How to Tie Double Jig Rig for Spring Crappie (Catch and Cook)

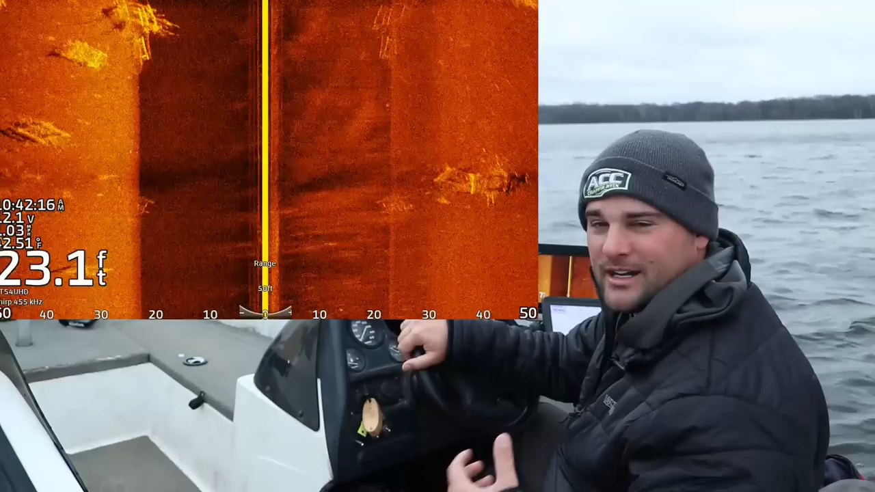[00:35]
On screen: depth 23.1 ft
So I'm looking for any piece of cover right on that hard to soft bottom transition,
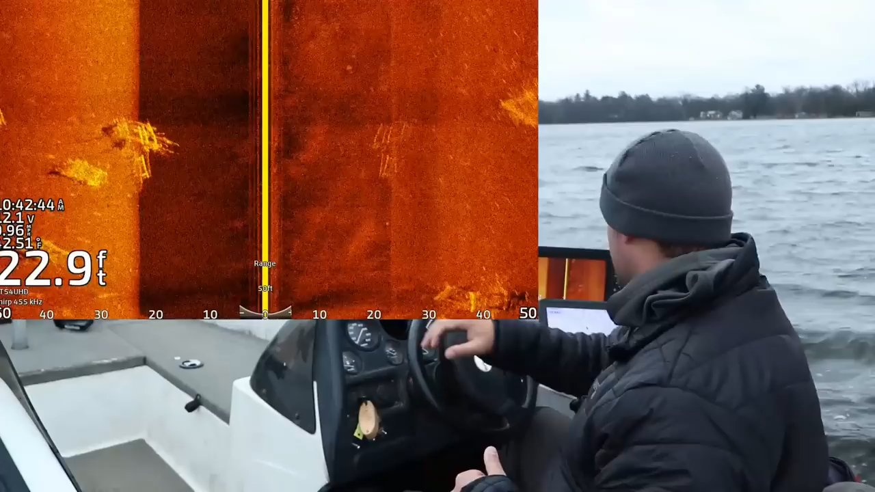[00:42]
and typically this is going to be like 18 to 22, 25 feet range.
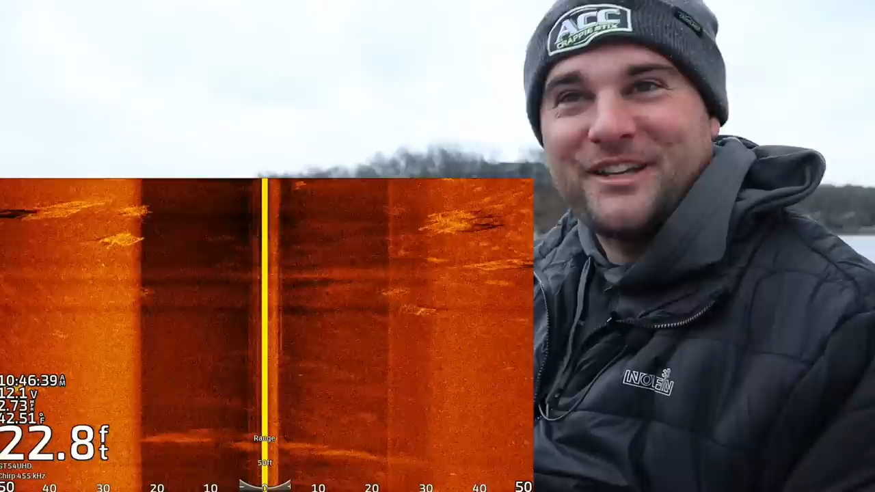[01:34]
On screen: depth 22.8 ft
I'm trying to get out of the wind. There's a strong southeast wind right now, and I don't really want to fish in a foot and a half to two foot chop. There's some cribs. There might be some fish on the cribs on the left. Nothing's really popping out just yet. And you'll see them. They light up like Christmas trees on side imaging.
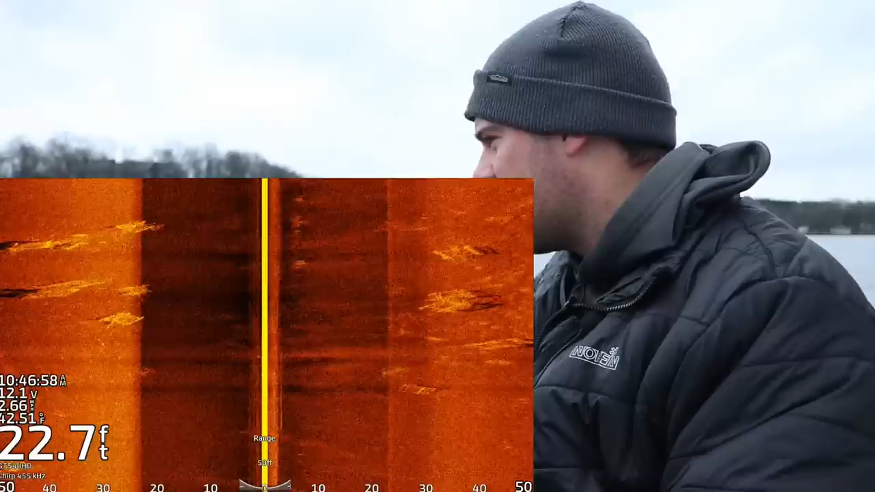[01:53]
On screen: depth 22.7 ft
Right now I got it set 50 feet left and right. There's a ton of pollen this time of year that gets mixed into the lake.
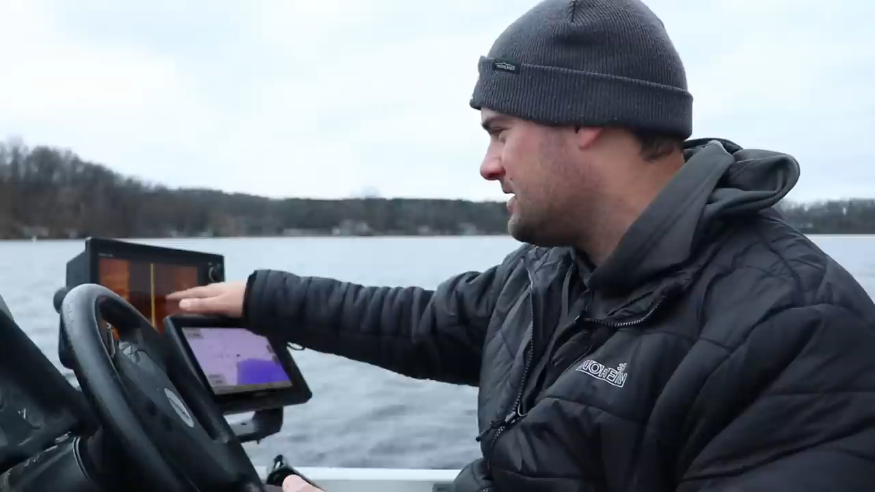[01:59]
So if you notice on where it should be black, you know, directly below the boat, it's really mixed in. I can turn down my sensitivity a little bit, but if you normally can see through it, oh there's a crib pile on the right.
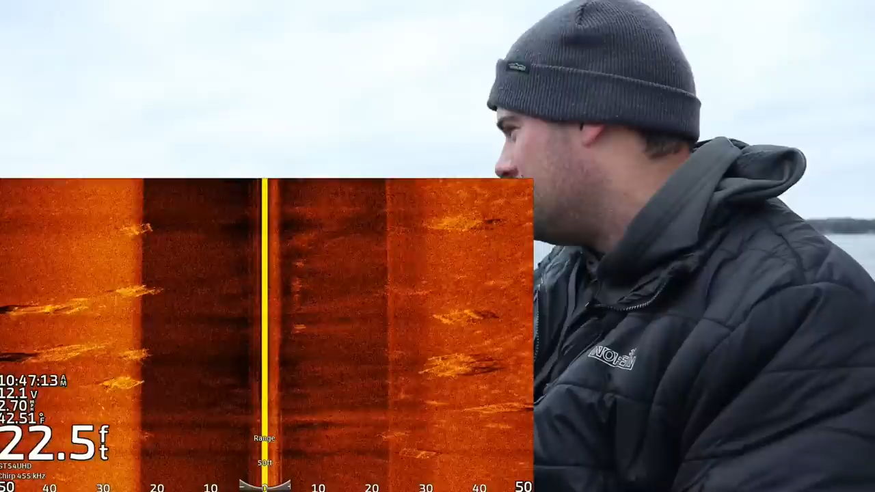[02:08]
On screen: depth 22.5 ft
That crib pile right there has fish inside it. We had a huge cold front come through over the past 24 hours. And so these fish, I thought they're going to be a little bit tighter the cribs, and it looks like they are.
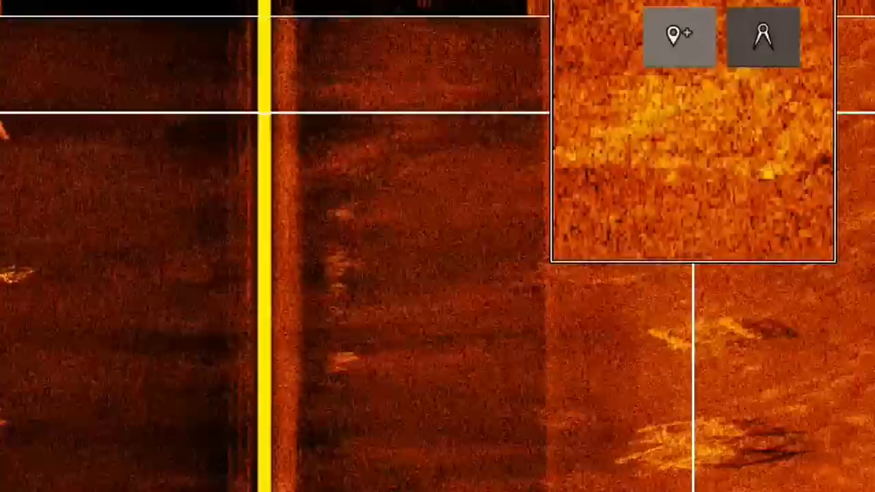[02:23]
There are fish stacked in the middle of it. So we're going to throw a waypoint on that, and we're going to circle back up there.
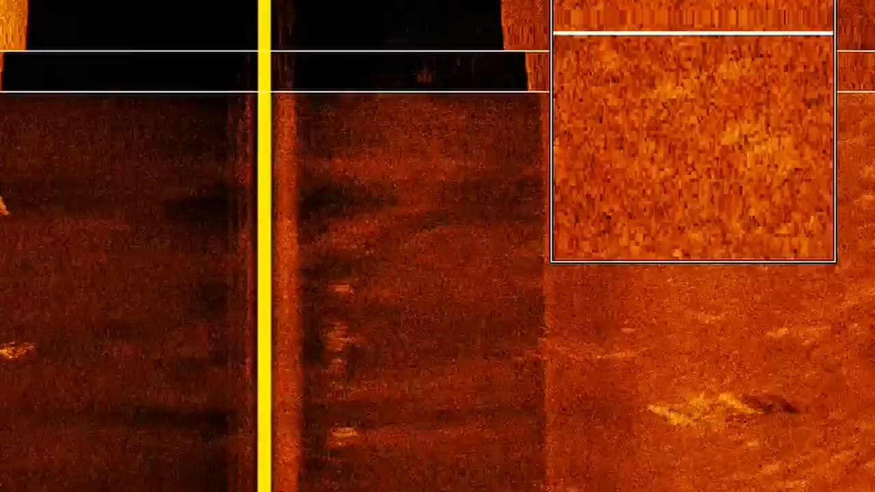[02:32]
You could either go over this without imaging or 2D sonar, throw out a marker buoy, but in this case I do have Garmin LiveScope.
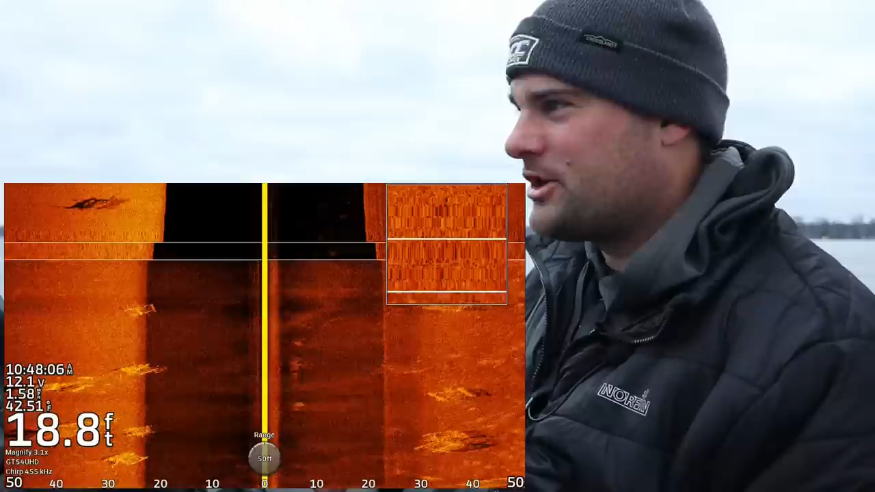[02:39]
On screen: depth 18.8 ft
So we're going to use the LiveScope function and set up on those cribs that have a ton of fish.
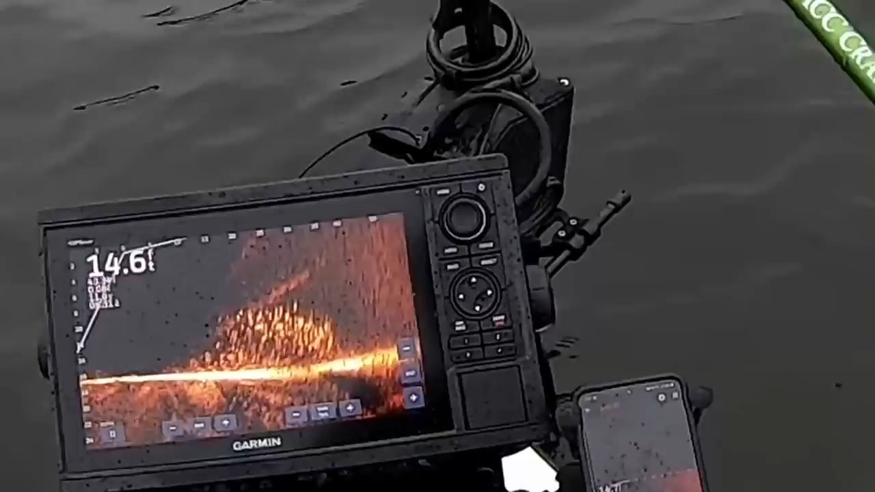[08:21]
Look at them all right there. It's a little bit shallower than what I thought they'd be, but that's all right. We're just going to reel this. You can see that double jig set up right there. I'm just going to reel it right through the big school.
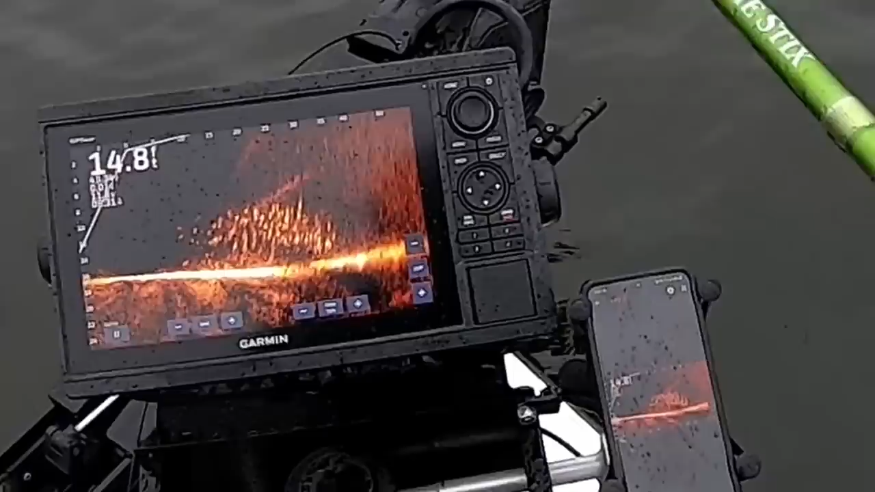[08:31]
Hopefully we can get six or seven or eight fish here to bite. We're going to go cook them up. There he is. There's one. I think that's a top jig.